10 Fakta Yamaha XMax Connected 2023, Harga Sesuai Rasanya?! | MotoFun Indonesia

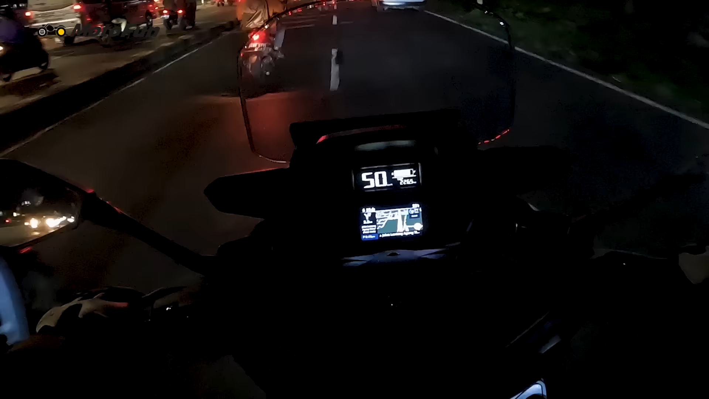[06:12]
katakanlah Google Maps gitu ya kalau kita Google Maps sudah set tujuan, dia akan bergerak, bergeraknya halus gitu sementara untuk di Garmin Street Cross,